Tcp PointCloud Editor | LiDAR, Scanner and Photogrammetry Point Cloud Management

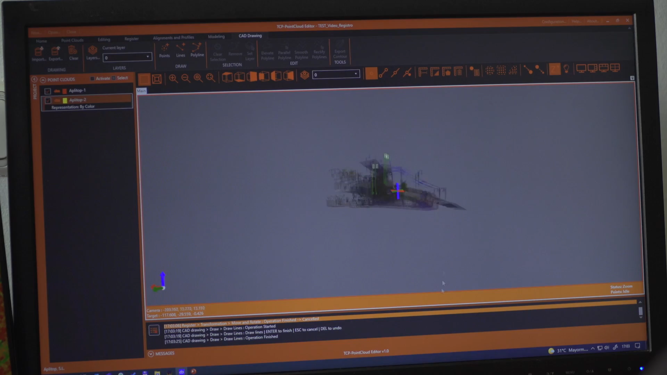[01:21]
You can apply displacements, rotations, or transformations to clouds, as well as register them using control points.
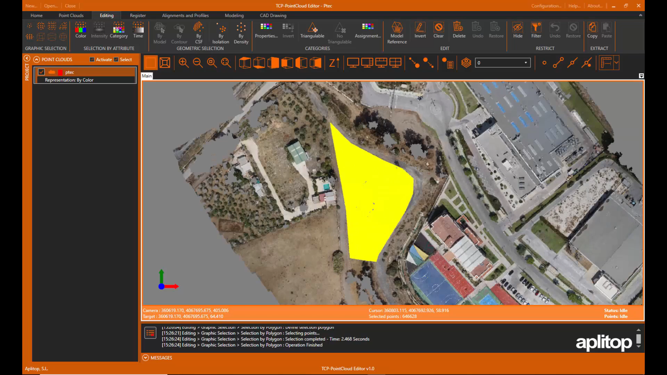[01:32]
The application has tools for graphical selection of points by window, polyline, sphere, etc.
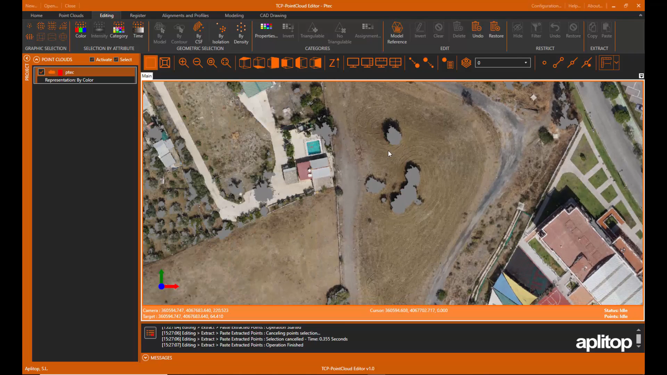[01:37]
Selection by attributes such as color, intensity, or category make it possible to select a point and delete those that have similar properties.
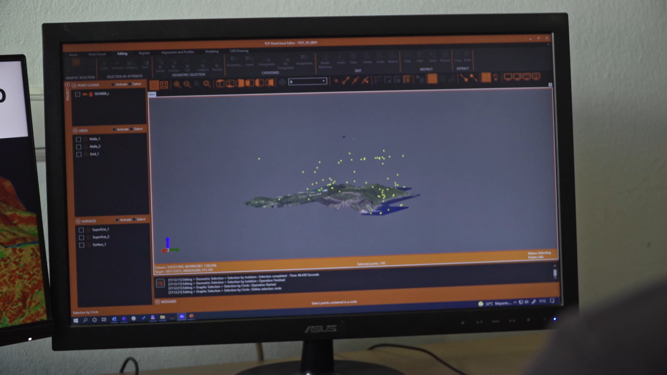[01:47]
Geometric selection allows you to filter points by density, insulation, model, etc.
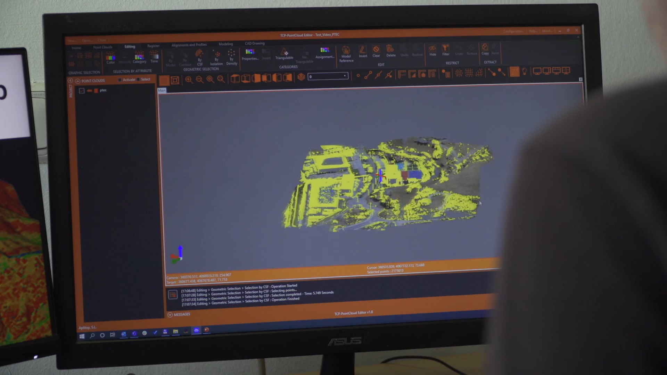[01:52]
The terrain filter helps determine the points that belong to the terrain.
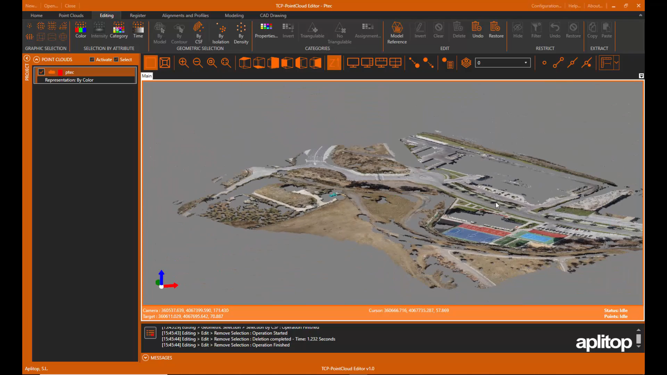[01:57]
The editing commands are applied to the selections of points,
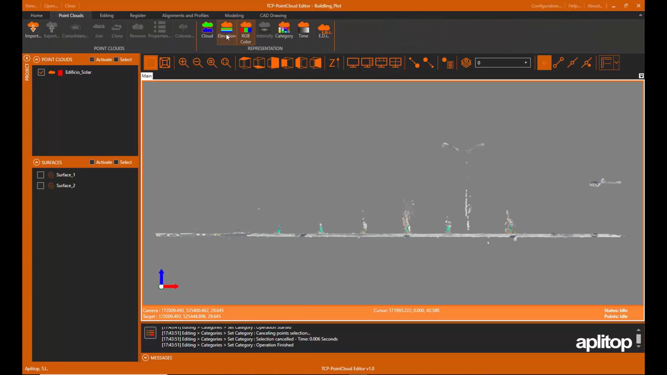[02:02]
being able to delete them, change them in category, hide them, extract them to a separate window, etc.
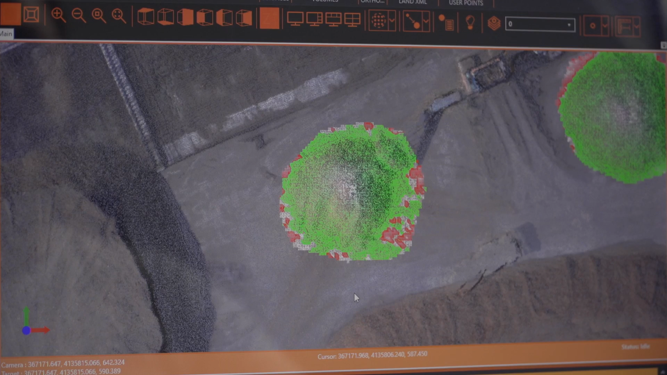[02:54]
Volumes of stockpiles defined by a polyline or layer can be quickly calculated, as well as cut and fill areas and volumes between models.